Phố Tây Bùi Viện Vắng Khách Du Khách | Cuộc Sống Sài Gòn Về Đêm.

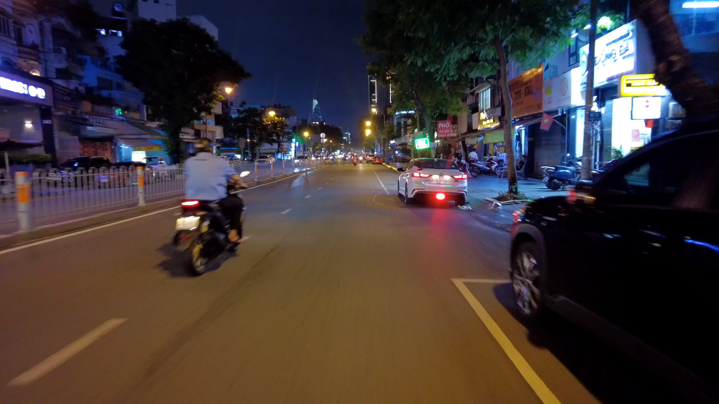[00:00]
Dạ vâng, thì Hải xin kính chào tất cả quý cô chú anh chị và các bạn. Mình đã quay trở lại với kênh của Hải trong buổi tối ngày hôm nay, ngày 23 tháng 10 2023. Hiện tại bây giờ là 8 giờ tối, thì Hải đang có mặt tại con đường Nguyễn Cư Trinh. Dạ vâng, thì hôm nay thì mình sẽ đi dọc đường Nguyễn Cư Trinh, sau đấy mình vào đường Thống Quỳnh cũng như là đi dạo quanh đường Phạm Ngũ Lão nha mọi người. Dạ vâng, thì buổi tối hôm nay thì Hải không vào được phố Tây Bùi Viện. Hôm nay thì mình sẽ đi dạo quanh phía bên ngoài thôi, và hẹn tất cả mọi người vào một cái dịp khác mình sẽ quay và cập nhật tại cảnh bên trong phố Tây Bùi Viện nha mọi người.
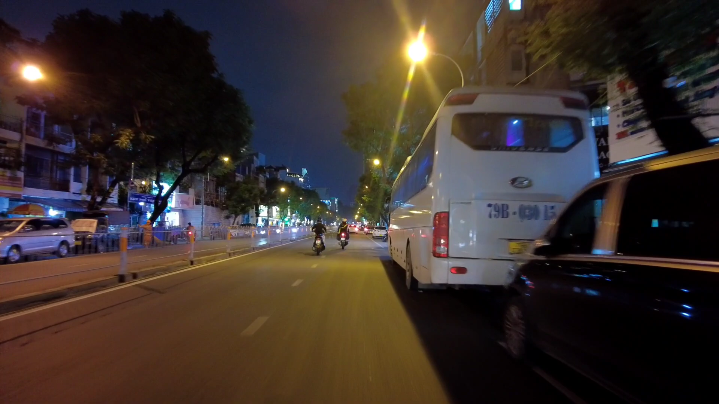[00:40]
ảnh hưởng tới xấu tới kênh nên nhiều khi cũng lười quay luôn á. Hôm nay thì tại trung tâm Sài Gòn mọi người thấy tình hình đấy, mọi người đi chơi đi lại có vẻ là hơi vắng nha, hỏi thấy là nó vắng quá. Thì bây giờ thì mình sẽ đi vào đường Cống Quỳnh về đường Phạm Ngũ Lão, sau đấy mình về phía trước có chạy Bến Thành nha mọi người.
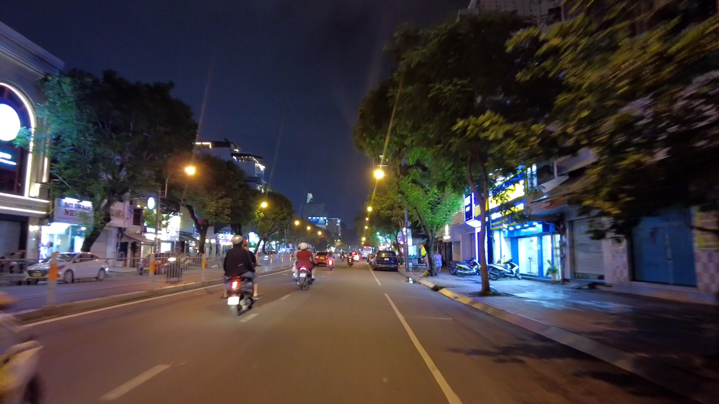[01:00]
Mọi người thấy không, vắng quá, quán ăn nữa bây giờ đông khách này, nhưng mà người đi ra đường thì có vẻ là hơi ít, quán ăn quán cà phê thì có vẻ là đông khách và nhộn nhịp đấy.
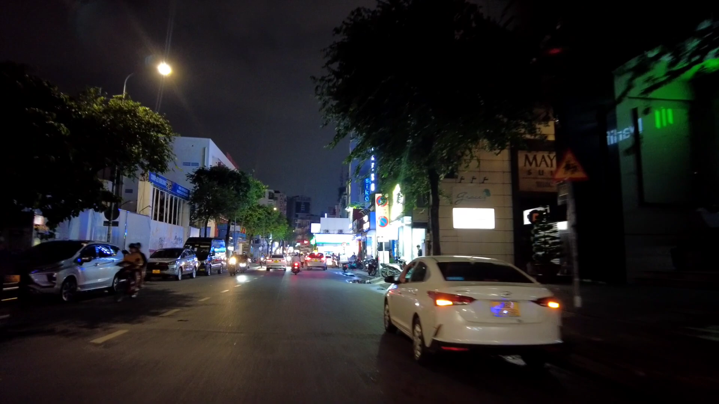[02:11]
Vâng, thì ngày hôm nay thì chắc là ngày hôm nay thì tại phố Tây Bùi Viện cấm xe rồi nên mình cũng không đi vào nữa, đi qua chỗ này một xíu thôi. Phía bên này là phố Tây Bùi Viện đây mọi người. Đây đấy, xe tới vui chơi này, khách nước ngoài.
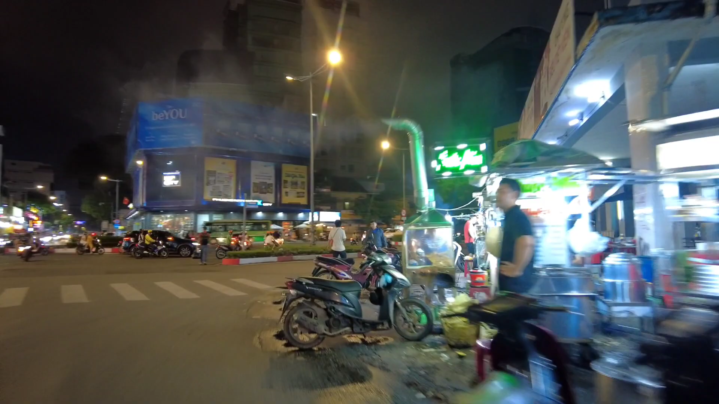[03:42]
Tấm này, cún này, phở này, sinh tố này,
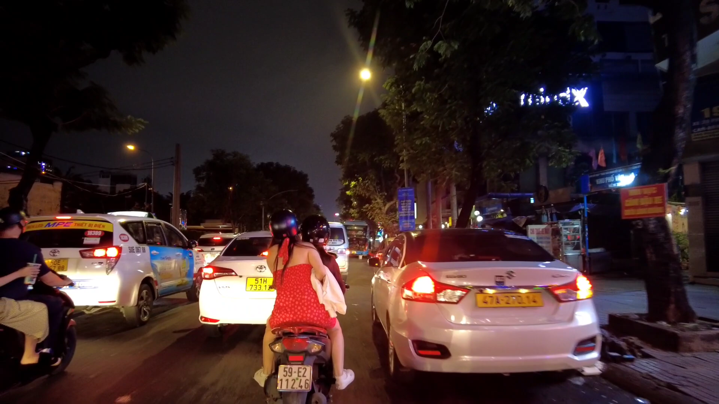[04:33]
Hôm nay cái đường này nó tắc ghê luôn nha.
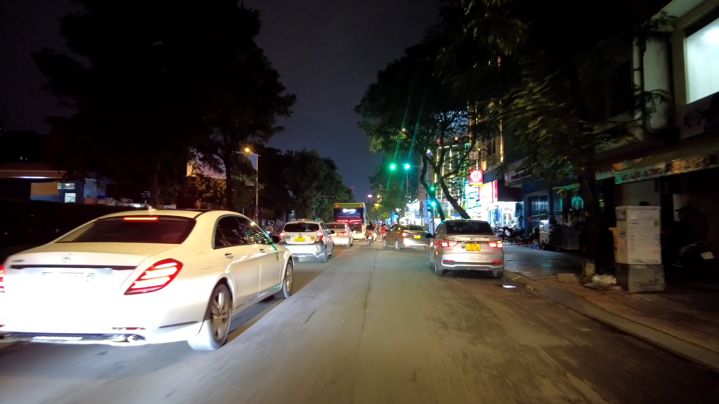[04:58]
tiếp theo là mình tới với đường Tư, đường Đỗ Quang Đậu, tới nhau với đường Ông Lão nhé. Dọc dọc này thì có cái chành xe mọi người. Đấy, dọc này là có cái chành xe này. Nhưng mà giờ này thì cũng không có người vì xe nó đâu vào đâu. Đấy, tầm khoảng 10 giờ thì khu vực này tập trung rất là đông. Dọc này thì cũng có một số khách sạn, rồi nhà nghỉ, có massage.
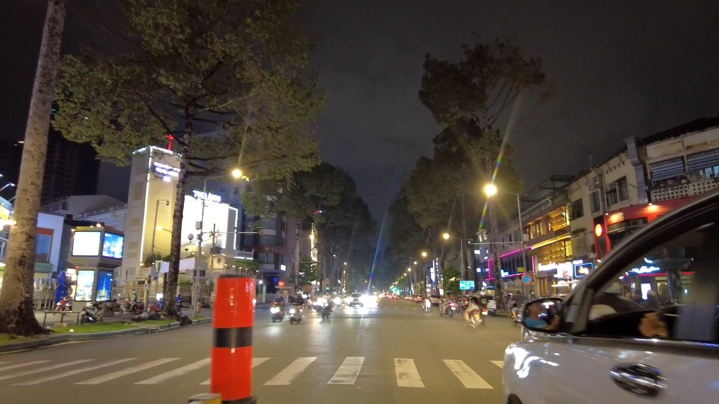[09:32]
Vâng, thì ra đến đường Hướng Đạo thì mọi người thấy thế nào? Thấy rất là đông và náo nhiệt,
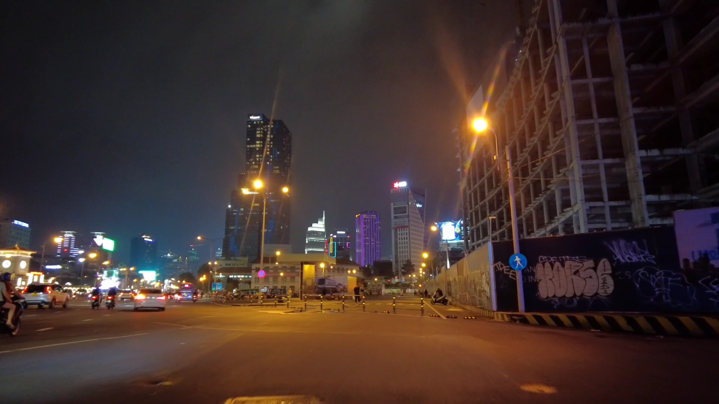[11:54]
Thì hôm nay thấy có gắn những cái tấm bạc mới hết rồi này, thì khá là lạ này. Đấy. Thì thành phố Văn Minh lịch sự không béo bậy,